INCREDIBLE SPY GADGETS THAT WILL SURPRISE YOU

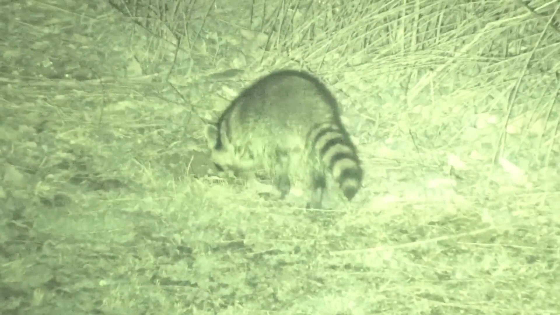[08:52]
For $144, you get a night range of up to 91 meters,